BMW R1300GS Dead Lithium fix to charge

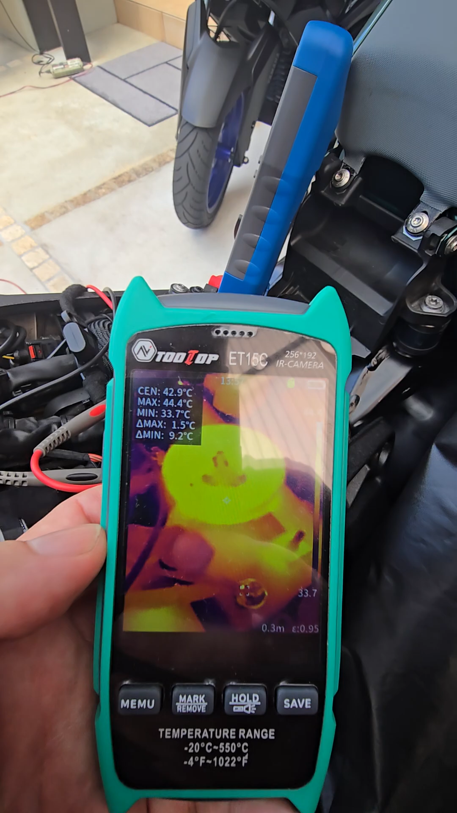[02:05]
On screen: spot 42.9°C, max 44.4°C, min 33.7°C
okay you can see there 42 degrees at the center
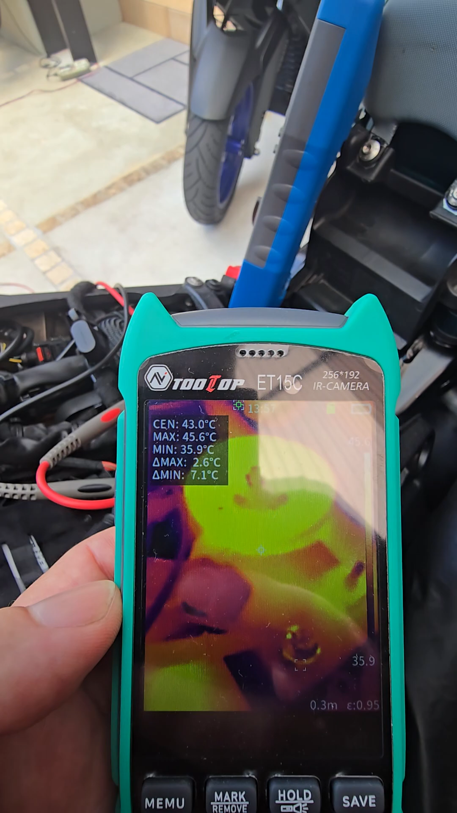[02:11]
On screen: spot 43.0°C, max 45.6°C, min 35.9°C
which is that terminal there
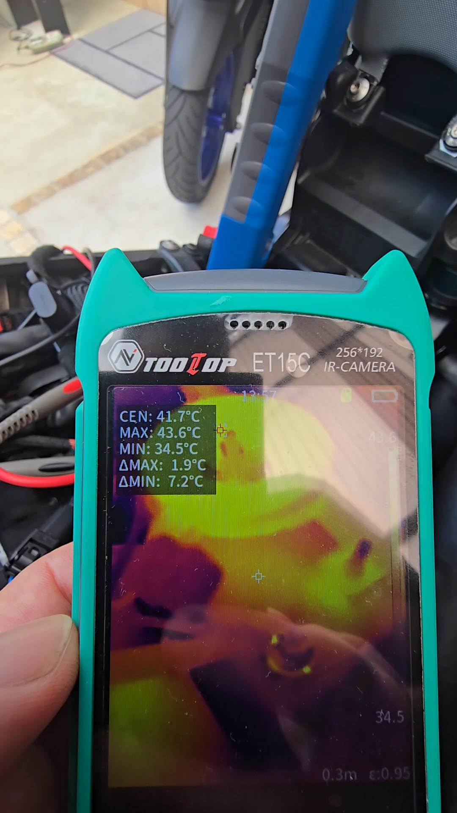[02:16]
On screen: max 43.6°C, min 34.5°C
that's how maximum temperature the battery got to so everything look quite safe